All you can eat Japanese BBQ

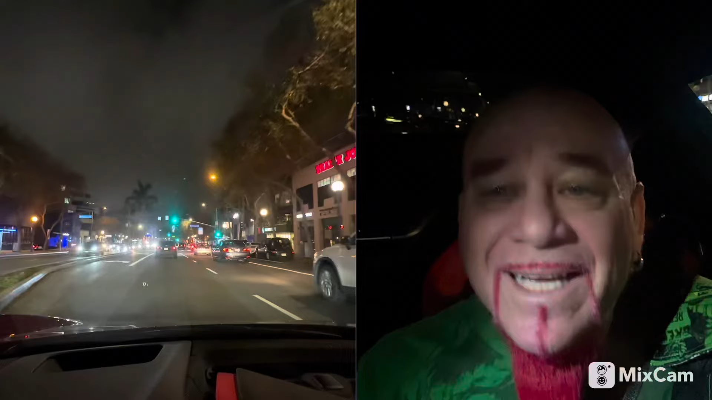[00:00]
Ladies and gentlemen, boys and girls and others, welcome to the vlog. I'm just driving down Santa Monica Boulevard to pick up my friend Dan, who you might know from the Korean barbecue pinball video. Well, tonight, we're going to go to a Japanese barbecue all-you-can-eat place. I cannot pronounce it.